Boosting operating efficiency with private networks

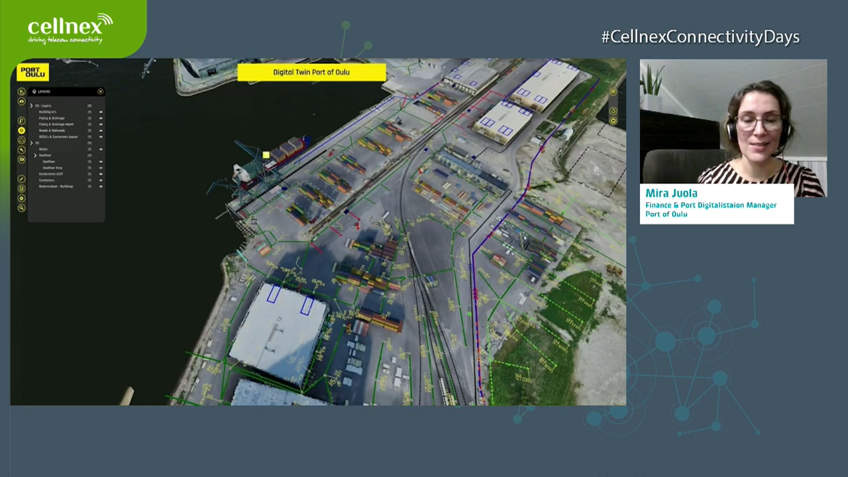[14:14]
and snow like like it is winter time here in all we can uh visualize uh sensor data as shown here